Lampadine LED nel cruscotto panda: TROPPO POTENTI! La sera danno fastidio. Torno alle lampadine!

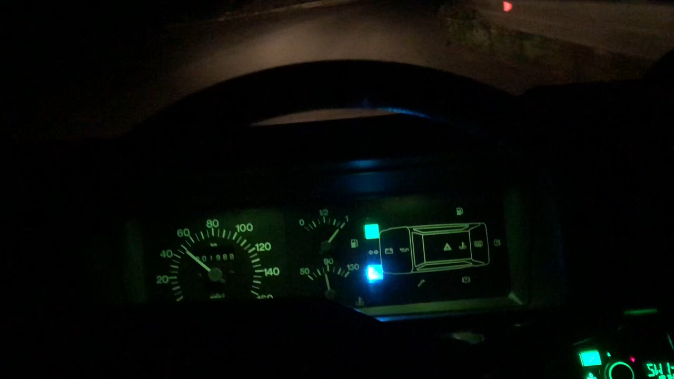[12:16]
l'abbagliante quindi insomma si dà un po' fastidio mi sa che metterò il bulbo anche qua ho
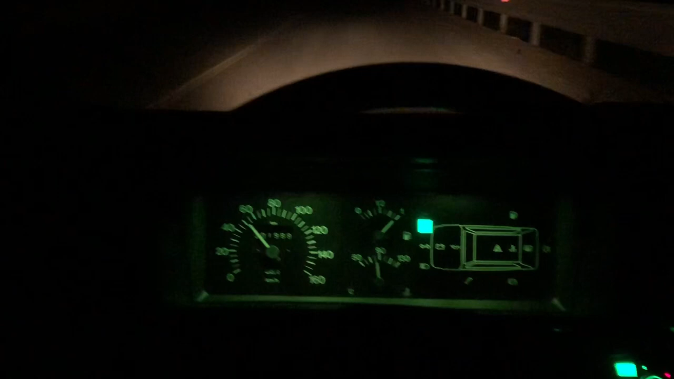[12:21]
lasciato le lampade a led sul quattro frecce rosso